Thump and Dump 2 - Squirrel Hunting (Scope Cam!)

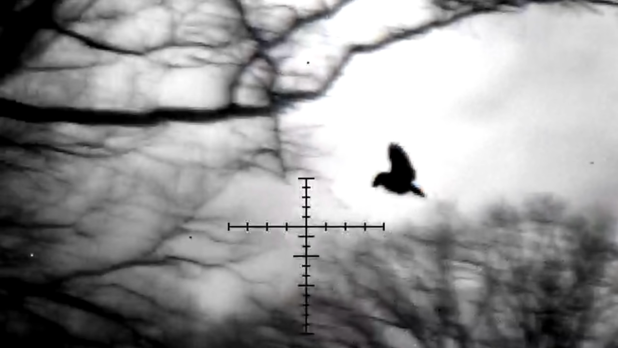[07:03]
Let's take a quick break from the bushy tails and let me give you a quick update on the owl situation. Holy crap, this is crazy.
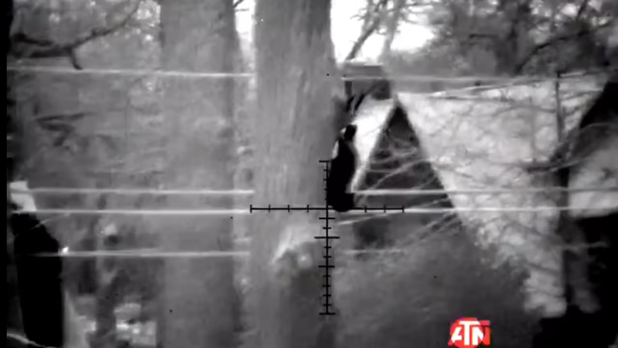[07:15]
So that's a raccoon. That is an owl right there. That owl is he's going for him.
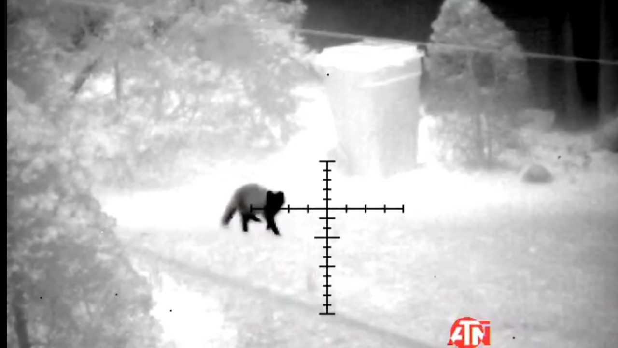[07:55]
Oh my god, this raccoon is fucked up. I'm gonna... Look at that.
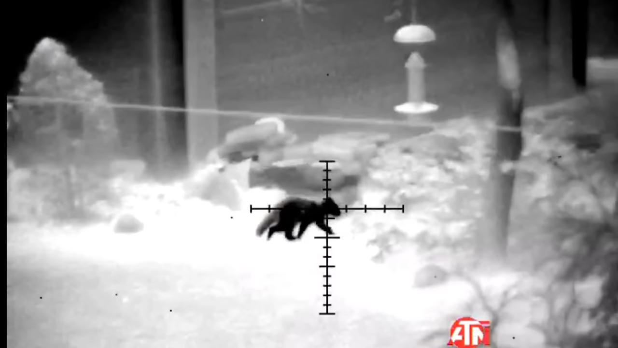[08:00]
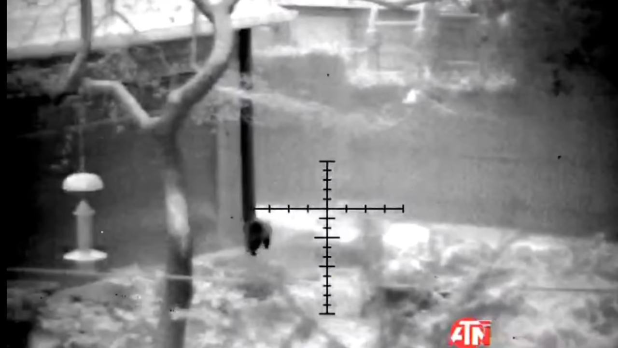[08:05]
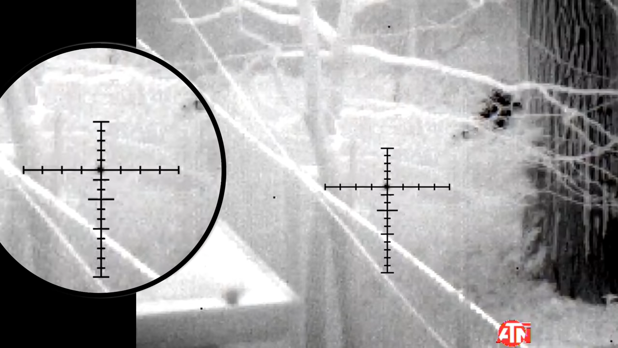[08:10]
That mama owl sliced that coon from the shoulder to its hip. It was hard to see it, or how deep it was, but it was clear as day through the ATN Thor 4 thermal.
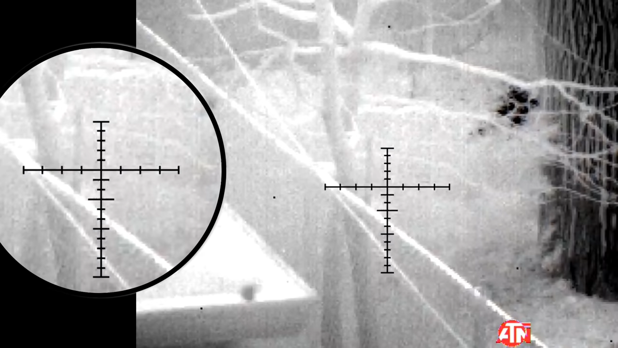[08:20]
Sometimes on the actual footage, you don't notice it as much, but I could see it, the color differentiation of the hot blood all over the place.
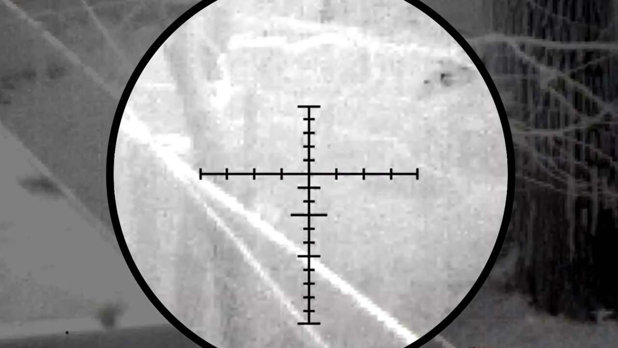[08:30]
So while I was out, my heart was still thumping. I dropped a few rats I saw creeping around a little bit later that night.
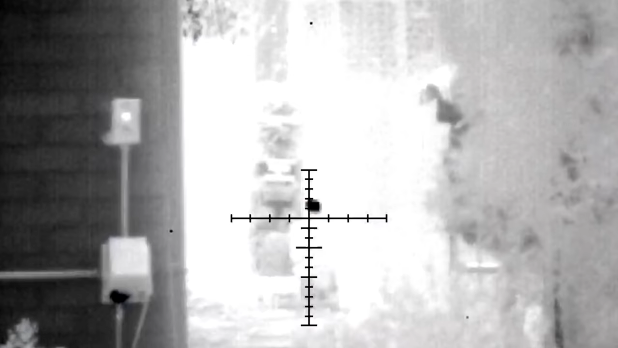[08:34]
These owls are just super intense. They're fun to watch. Every night, you could just hear the baby squawking while mom goes backyard bully hunting. Got him. This next dude was chewing on a marshmallow.